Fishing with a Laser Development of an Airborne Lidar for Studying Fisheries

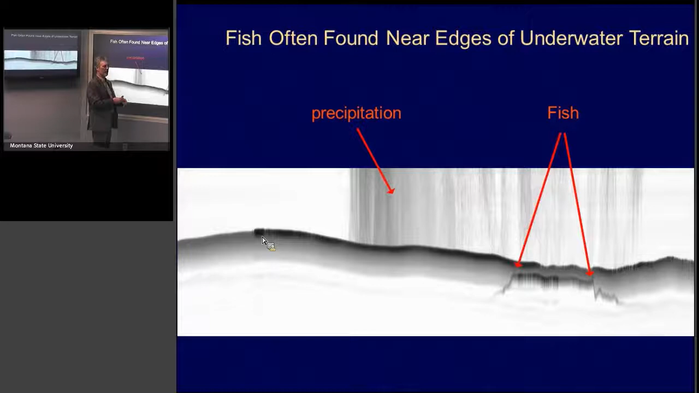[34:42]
And this other stuff is probably not fish. It could be, but it's probably just the shelf itself. What's the depth there? See if I can remember that. I believe this was at about 6 meters for this point, and this is down around 15 or so. What part of the lake was that? This is in the southeast arm. Near the inlet? Right here. Okay. Right there. And so what we did is we went through all the data that we collected and just made a map of green and red dots.
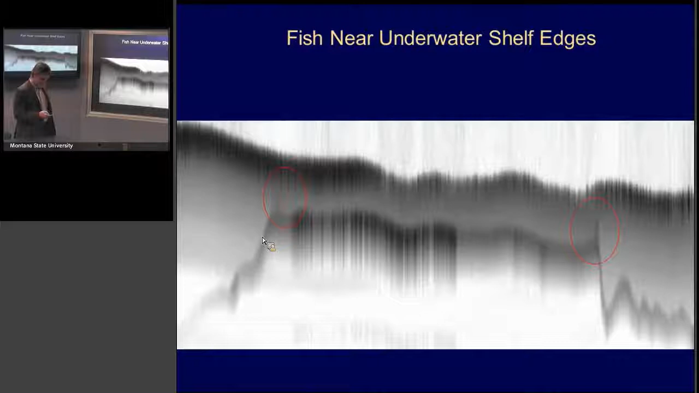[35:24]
The red, actually now I'm forgetting which was which, but one color indicated, we're really sure these are fish. The other was, there's something there, but we don't really know what it is, because we don't have enough information to tell you what is it.